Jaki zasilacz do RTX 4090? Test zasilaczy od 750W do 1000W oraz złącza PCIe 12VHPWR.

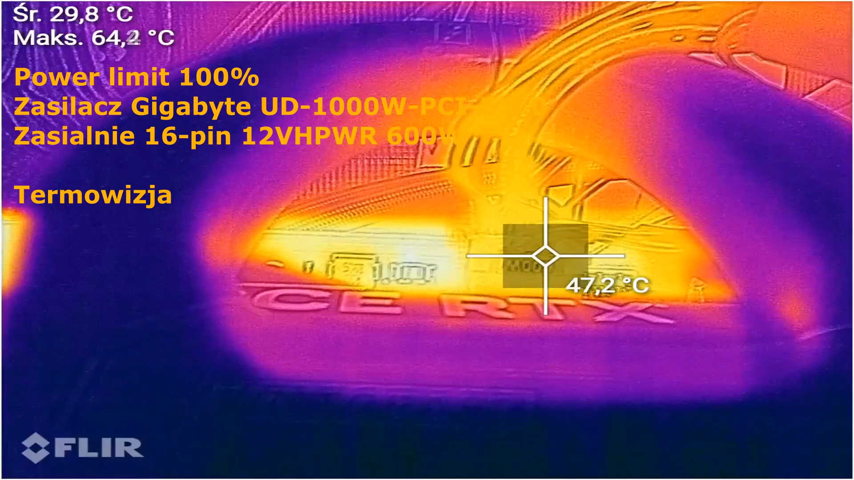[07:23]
On screen: spot 47.2°C
Zobaczmy sobie jak wygląda złącze PCI Express 12V High Power 600W na termowizji.
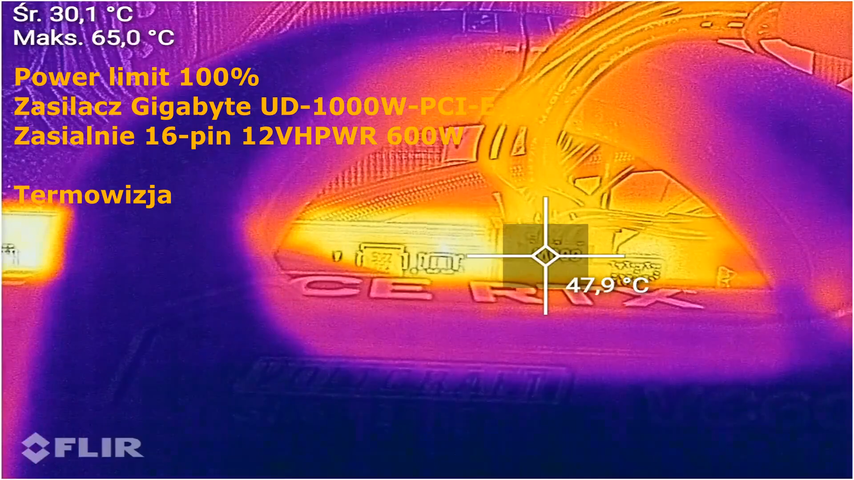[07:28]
On screen: spot 47.9°C, max 65.0°C
Jak widać złącze się nie przegrzewa.
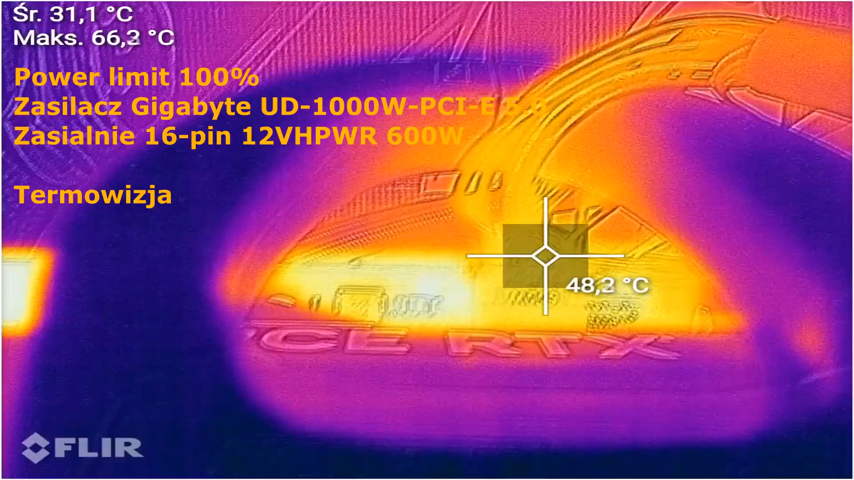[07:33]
On screen: spot 48.2°C, max 66.3°C
Ma około 48 do 50 stopni, tyle zmierzyłem.
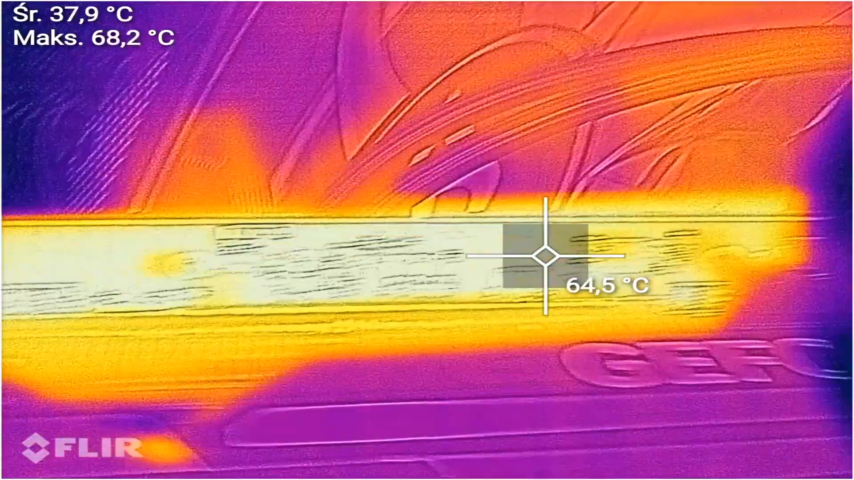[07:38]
On screen: spot 64.5°C, max 68.2°C
Tak wygląda też cała karta graficzna już w termowizji.
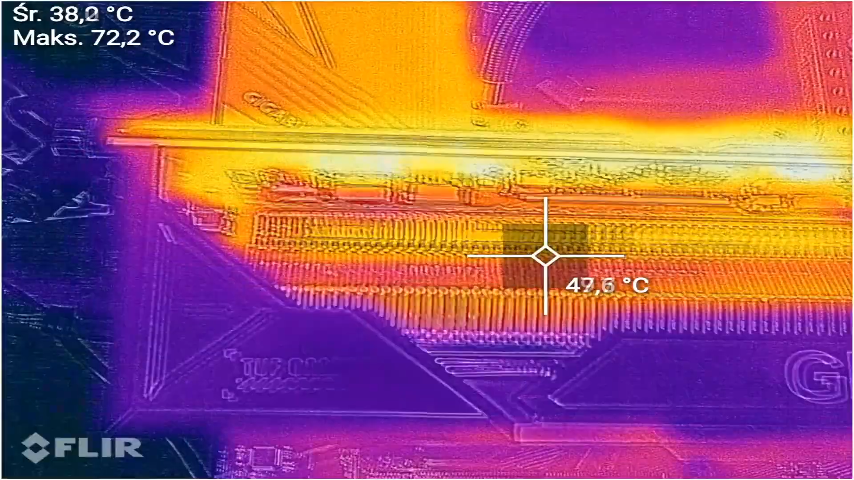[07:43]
On screen: max 72.2°C
Podczas już większego, dłuższego obciążenia.
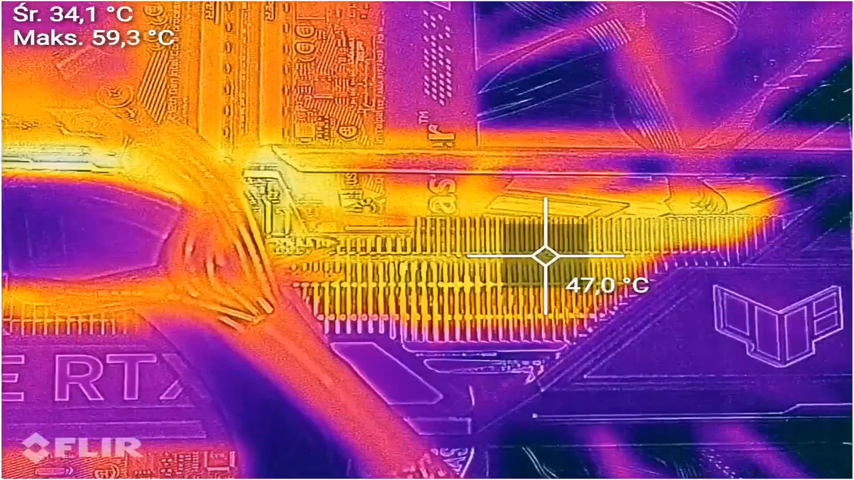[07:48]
On screen: spot 47.0°C, max 59.3°C
Zobaczymy sobie jeszcze zaraz z tyłu złącze. Tutaj może być troszkę cieplej.
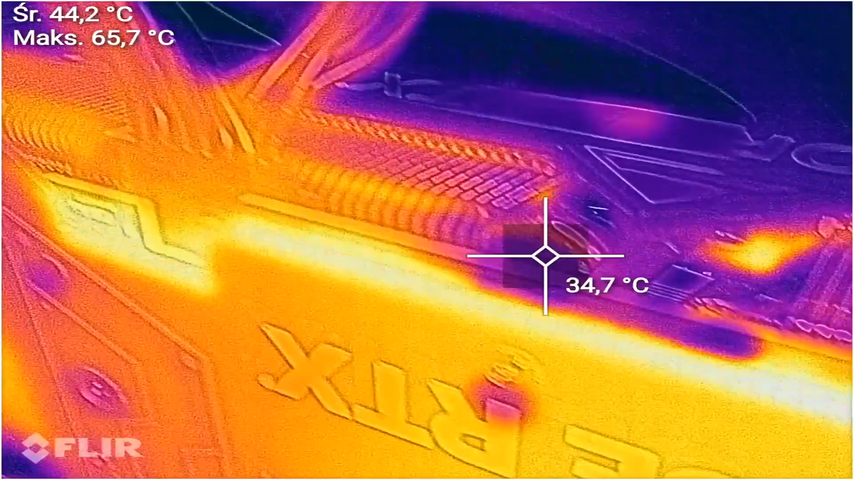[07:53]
On screen: spot 34.7°C, max 65.7°C
49, no 50 stopni. Złącze o zakablowanie.
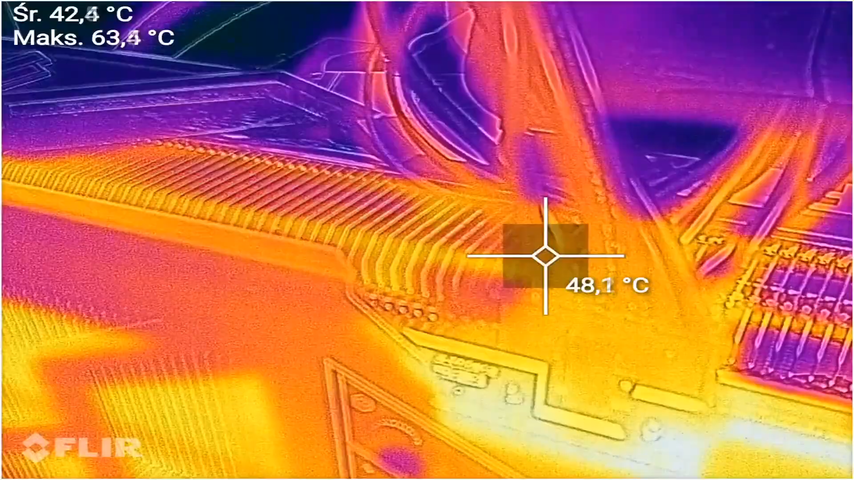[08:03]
On screen: spot 48.1°C, max 63.4°C
Jak widać cała złącze, cała wtyczka jest w jednym kolorze, czyli jest taka sama temperatura.
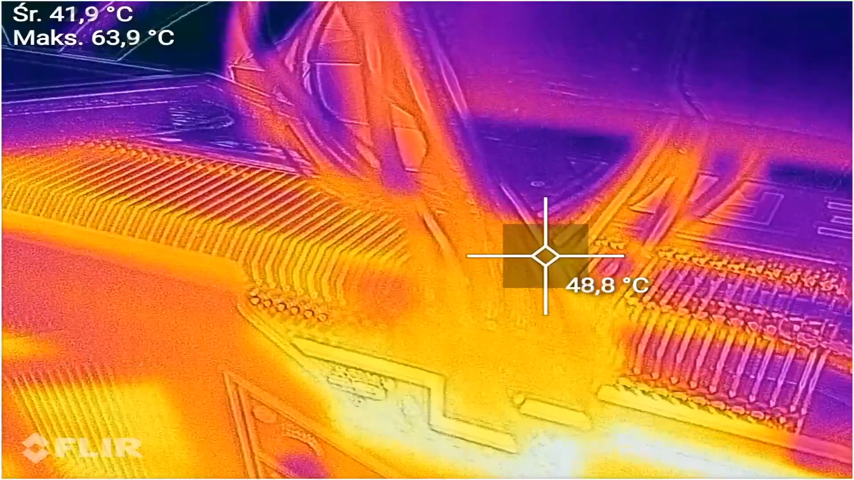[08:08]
On screen: spot 48.8°C, max 63.9°C
Nie ma tutaj żadnego efektu przegrzewania się jednego kabla, jednego pina, jednego złącza.
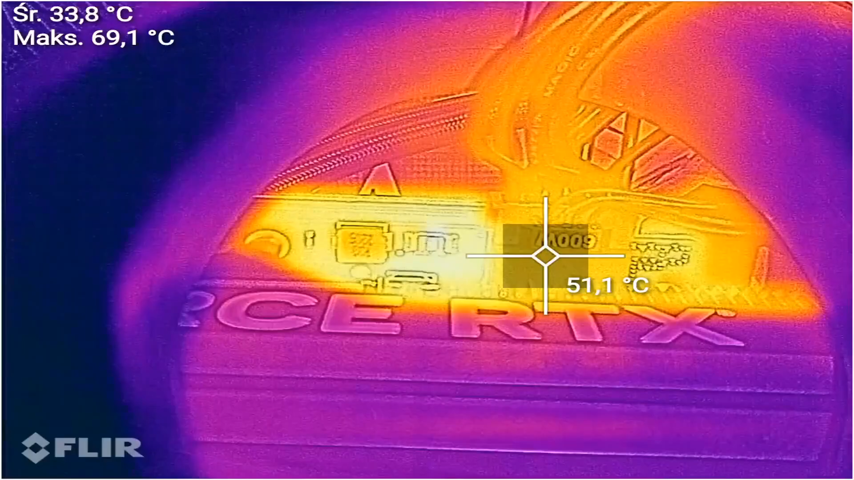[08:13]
On screen: spot 51.1°C, max 69.1°C
Także jest to oczywiście dla nas dobra informacja,
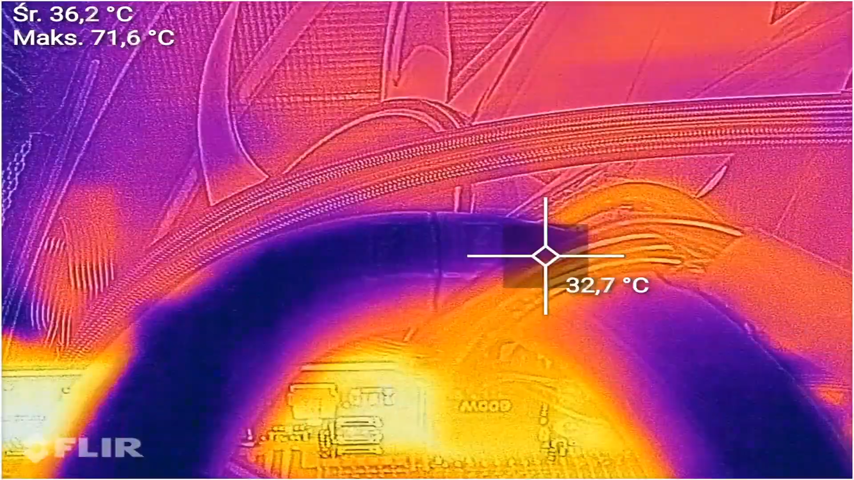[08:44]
On screen: spot 32.7°C, max 71.6°C
Przy zasilaczu przewody i złącze mają około 30 stopni, 25-30 stopni.
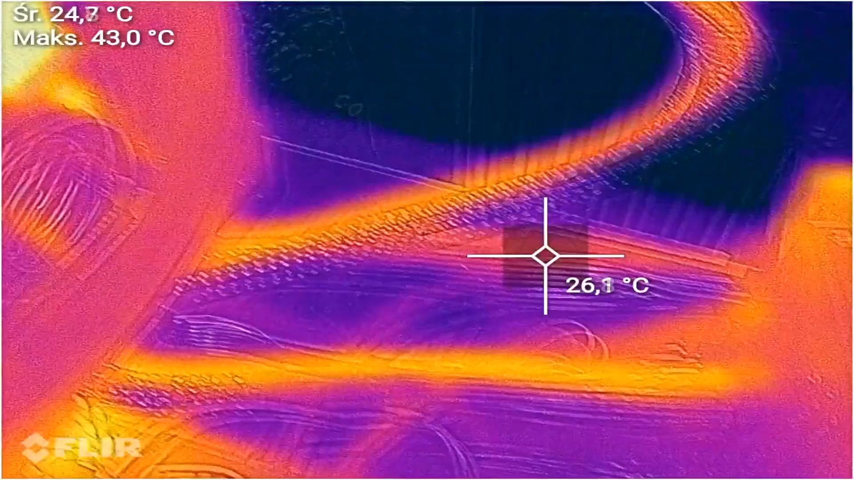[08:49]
On screen: spot 26.1°C, max 43.0°C
Słuchajcie, to co widzieliśmy po kartce graficznej pobiera naprawdę ogromne pokłady mocy z naszych zasilaczy.